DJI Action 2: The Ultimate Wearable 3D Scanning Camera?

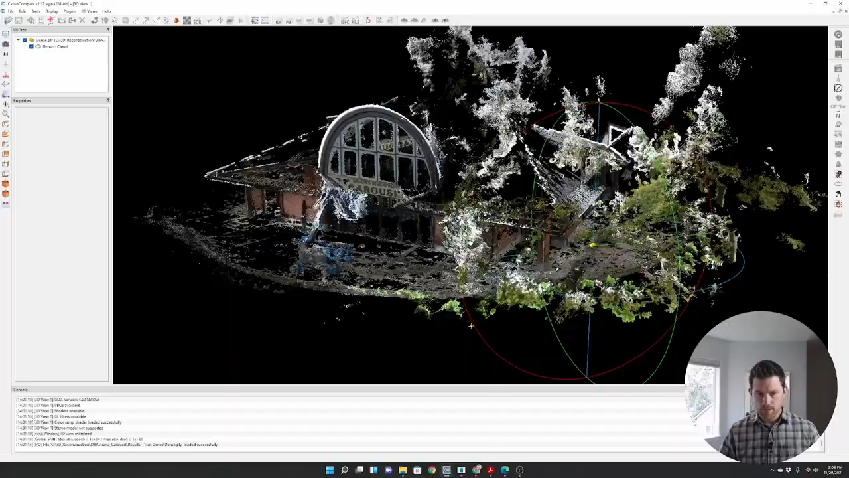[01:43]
Okay, so here are the results, brought them up in cloud compare,
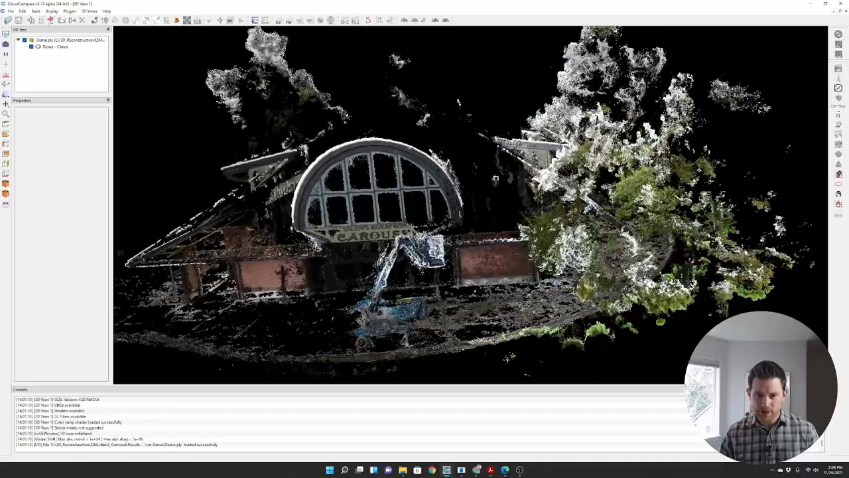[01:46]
and at first glance, they look not great,
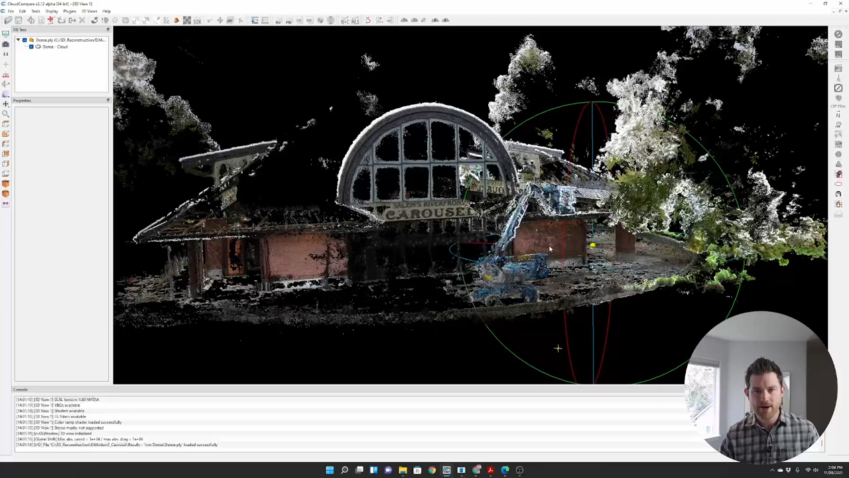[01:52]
I would have expected a little bit more filled in.
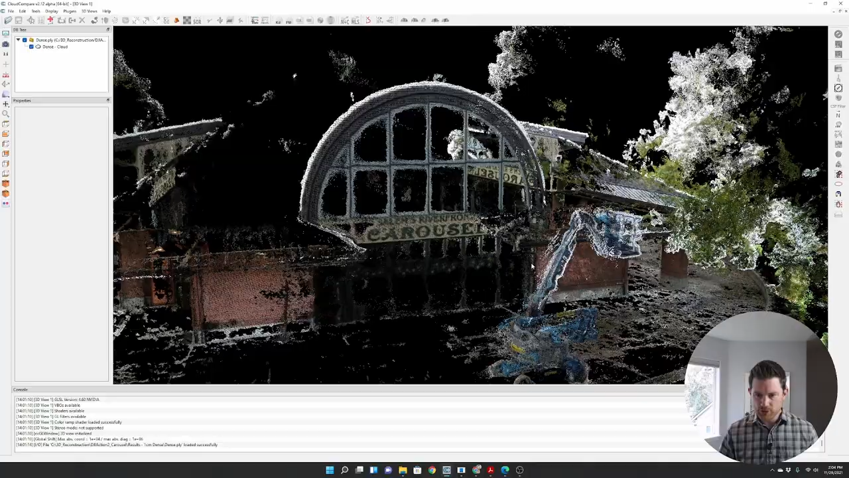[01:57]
Let's just zoom in a little bit. If I if I get even closer, I noticed that a lot of the ground is missing and where I did capture it.
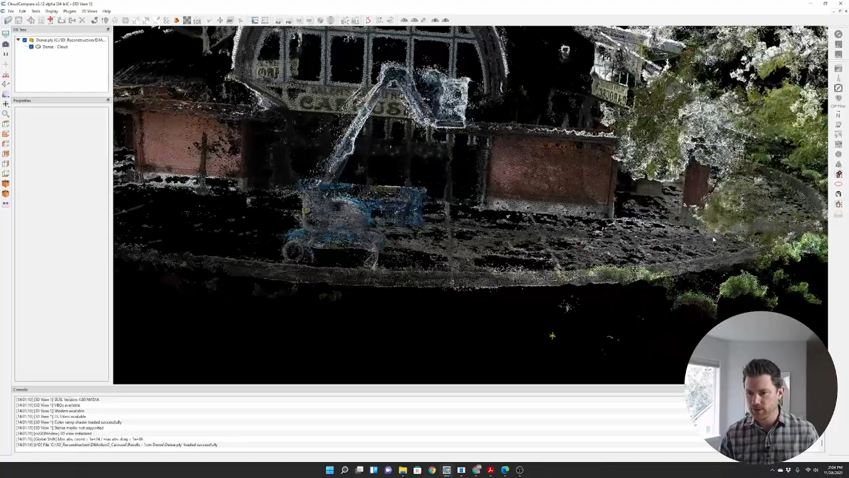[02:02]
Let me just pump up these pixels a little bit there.
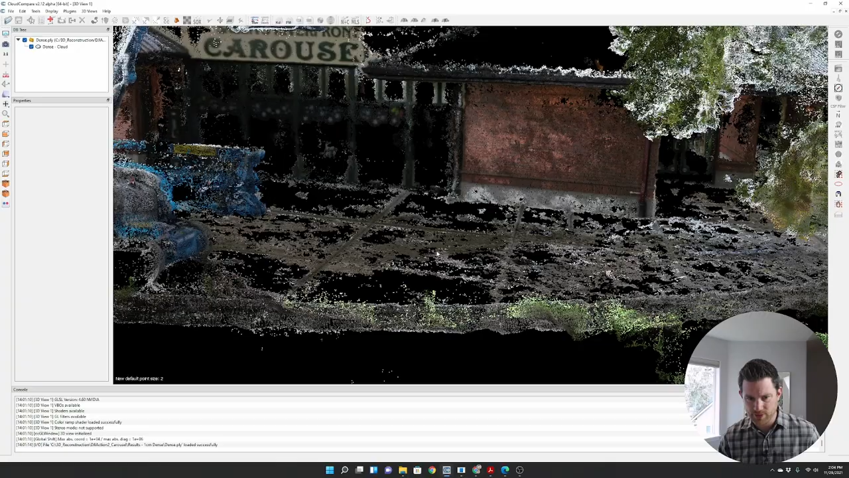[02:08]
They're scattered, they're noisy, be close in on this wall.
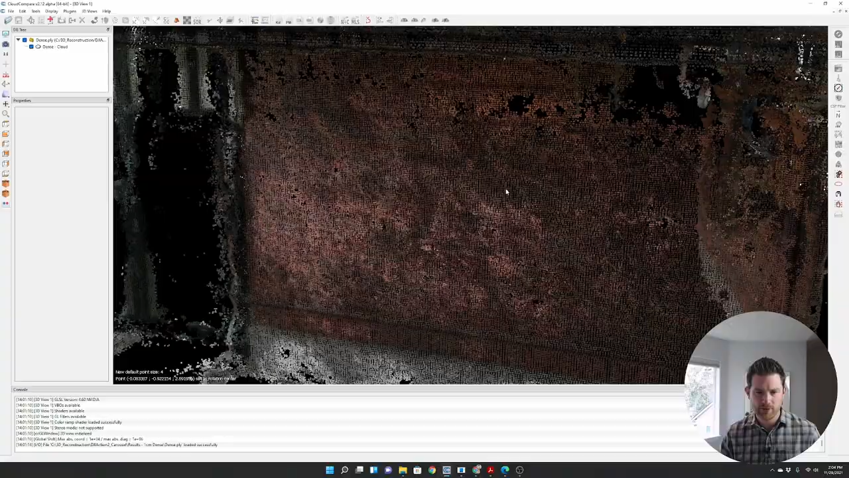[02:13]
I really pushed the maximum point coverage I could.
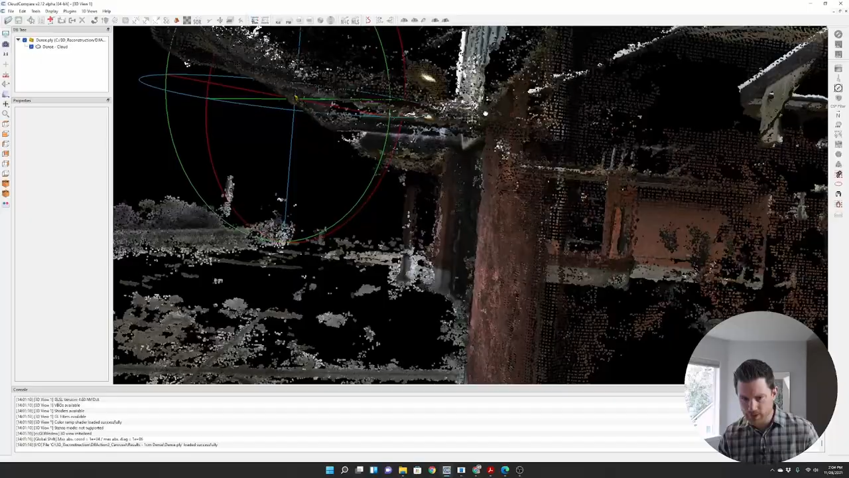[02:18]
But even the walls, they're all blobby, and bumpy, and you can see a lot of noise in the ground.
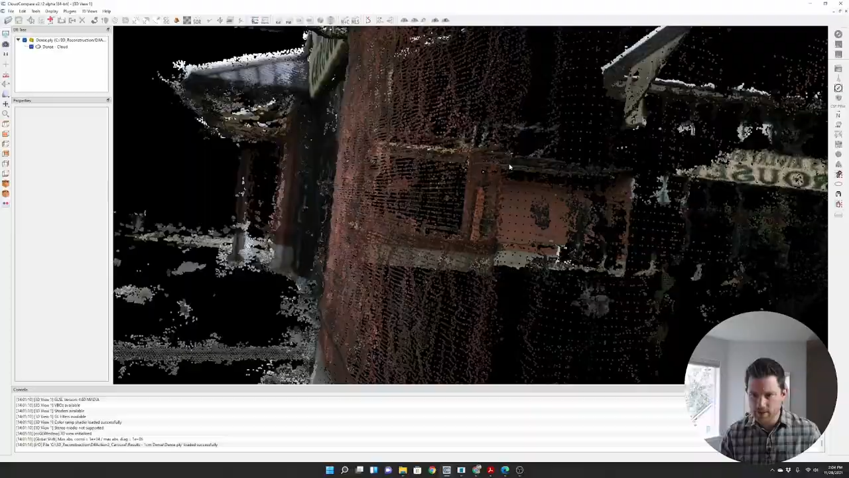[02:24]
And I wouldn't perhaps want to use this as a good data set for some sort of as built modeling.
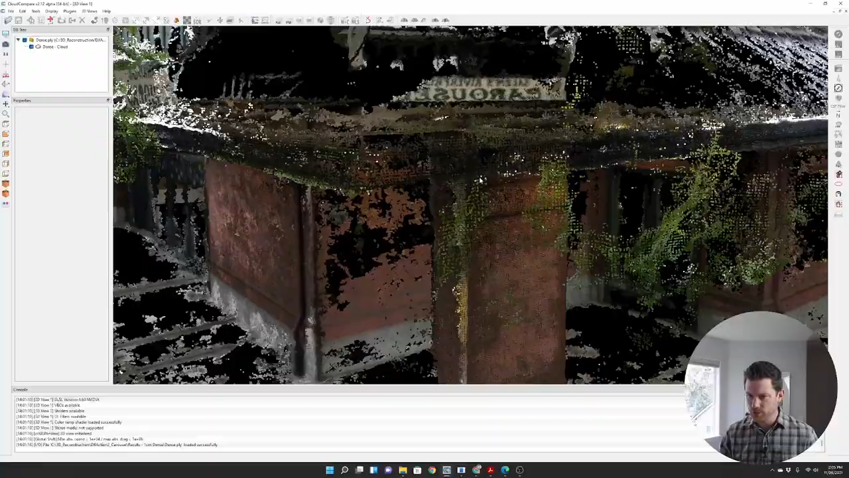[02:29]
It might get me some basic reconnaissance of where things are.
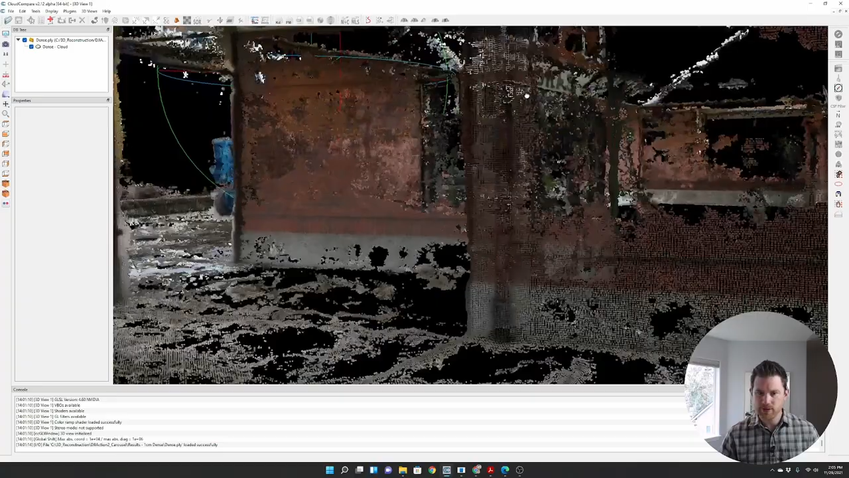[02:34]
But it's not great. And I thought all this brick that that would turn out great. That was a 4k video.
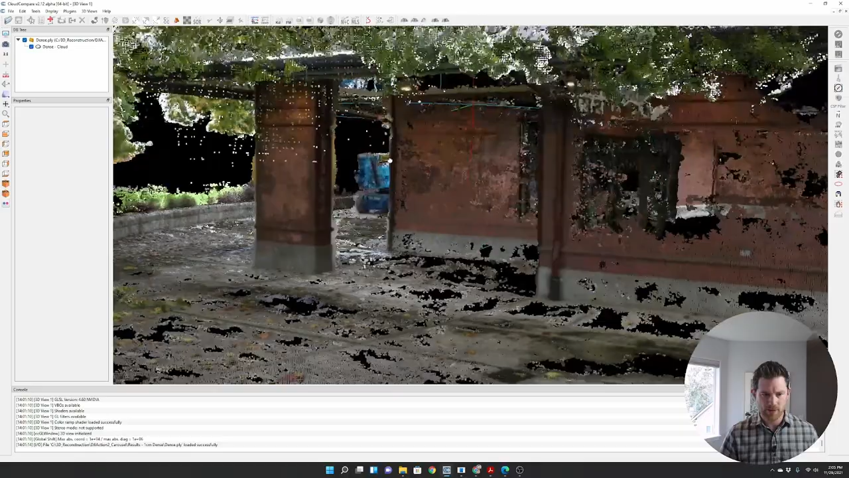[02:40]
I walked around, it should all look pretty good. You can see large gaps here. I did pick up the trees. That's all this white stuff is, is the cloud and the tree kind of mixing together.
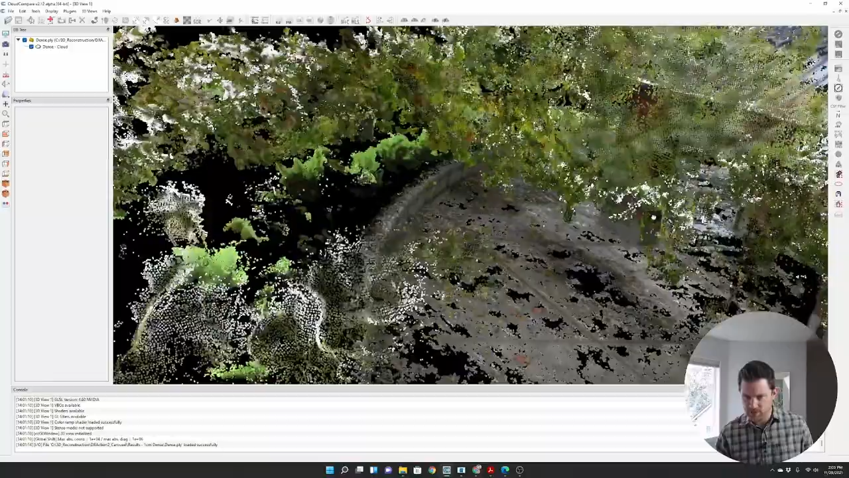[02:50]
You know, I kind of have an idea of what this area is. But this is just not the quality I was expecting to walk around.
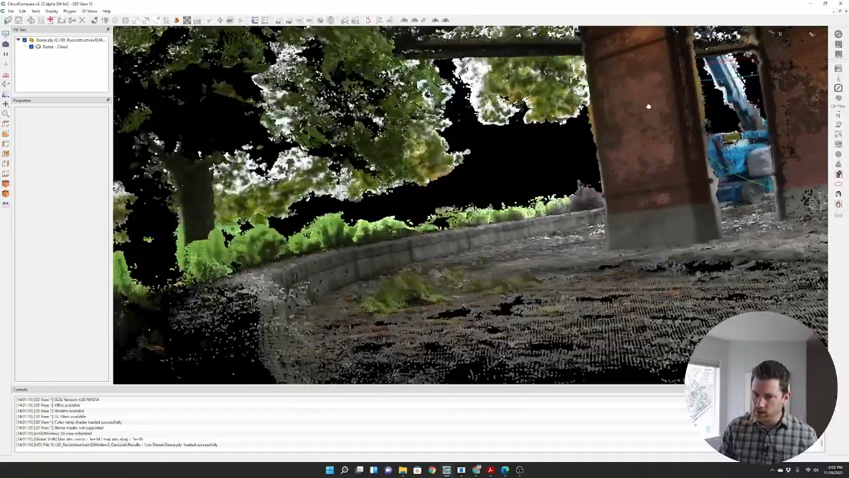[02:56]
There was this cool bucket lift as well that I walked around a couple times.
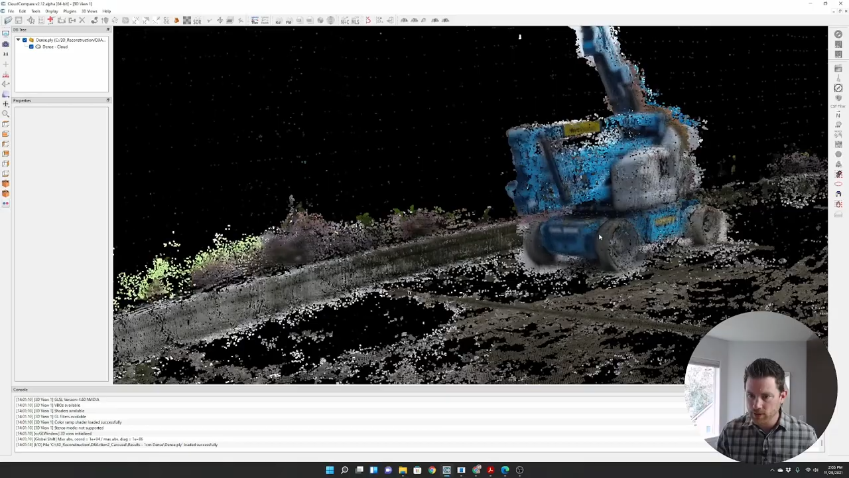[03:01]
And it, it just doesn't look good.
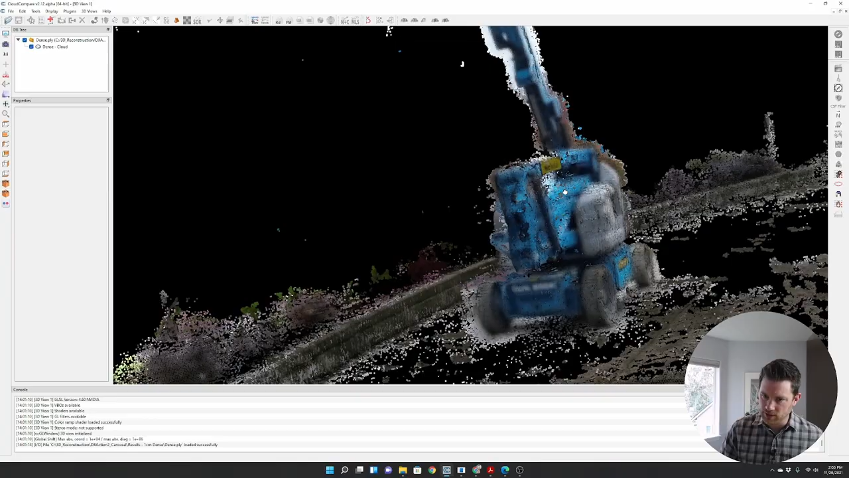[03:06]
It's not very good. Okay. So now I'm looking at it where I have my walking
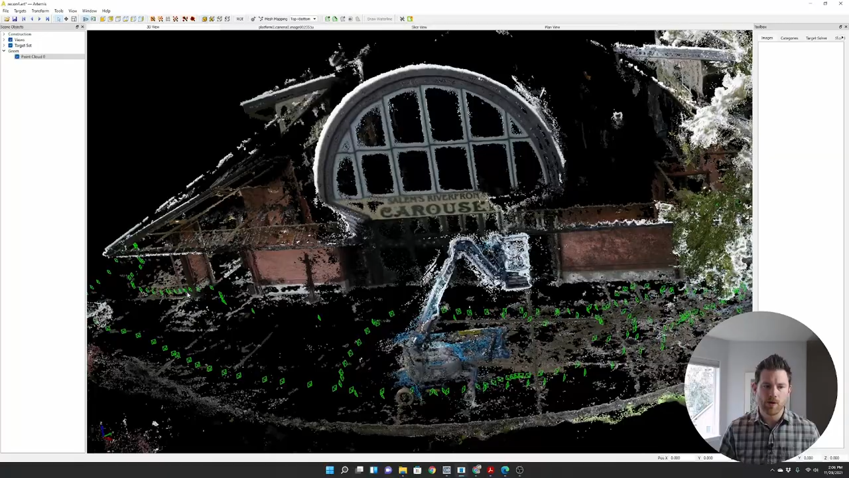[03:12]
path in the images I used to generate this model.
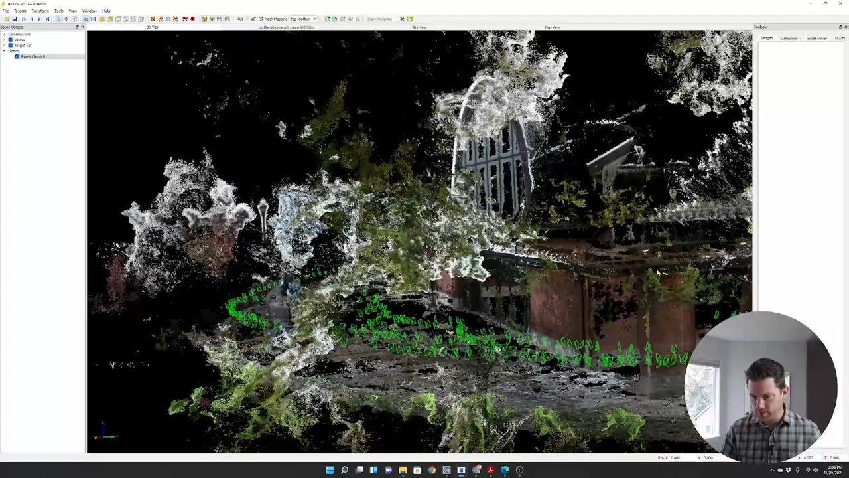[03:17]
And you can see I walked all over the place. All these little green symbols
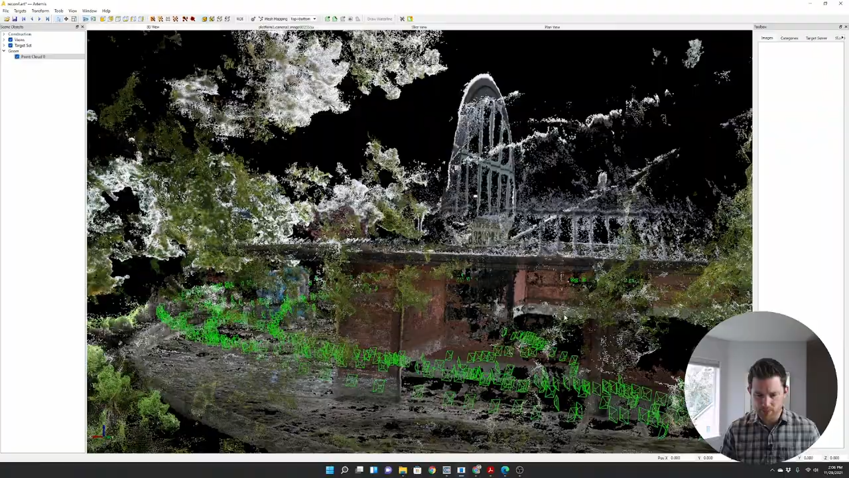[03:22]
are basically camera frames that were extracted from the video that I walked around and took.
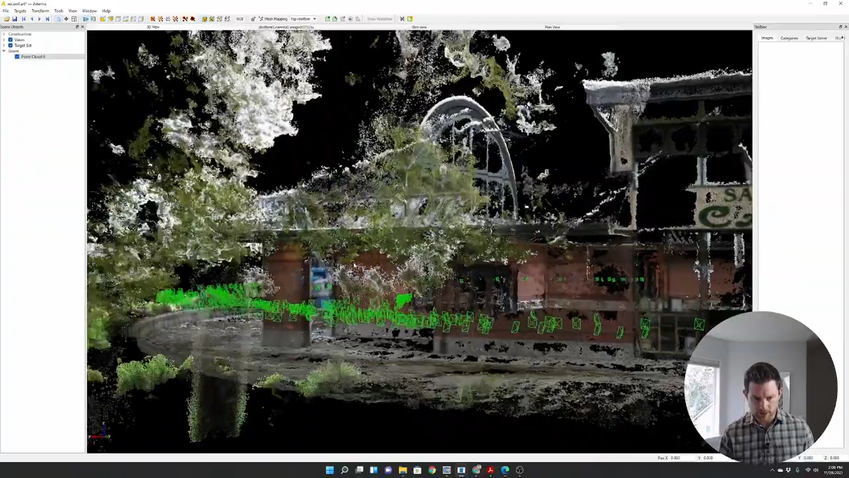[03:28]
And so you can see I saw a lot of things more than once. I would have expected just some better results than this.
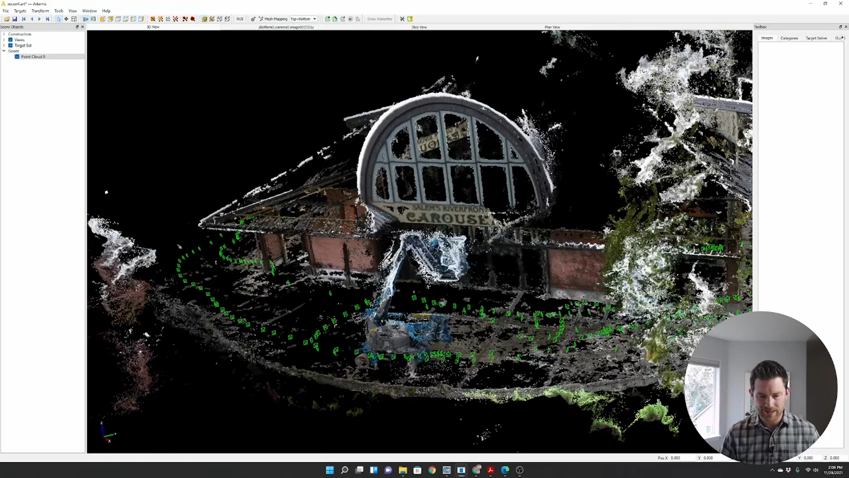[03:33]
So I decided to jump in a little bit closer and look at the quality of the images.